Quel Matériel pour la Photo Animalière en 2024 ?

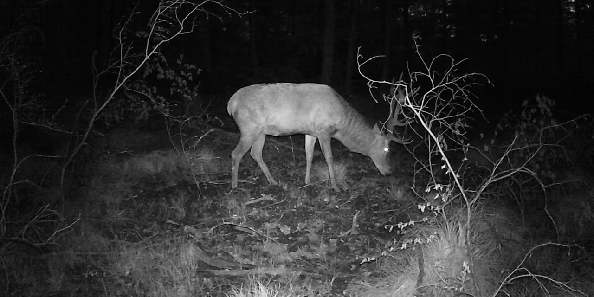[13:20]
Ça permet de confirmer la présence de tel ou tel animal sans causer du dérangement dans le but au final d'installer un affût ou tout simplement pour observer ce qu'il y a autour de chez soi. C'est vraiment un gros plus d'avoir ça dans son arsenal.